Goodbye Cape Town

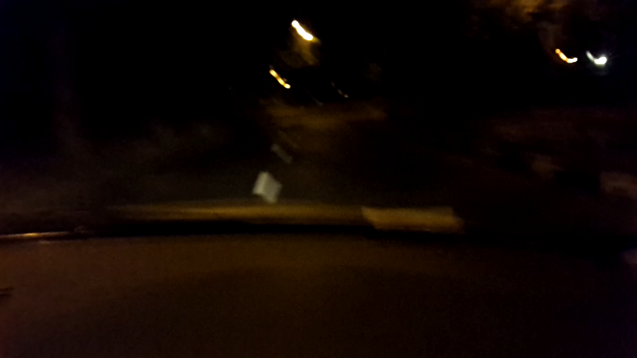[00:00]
it's now about half past three in the morning I am on the roads they are deserted and the reason why I'm doing this is because I'm on my way to Johannesburg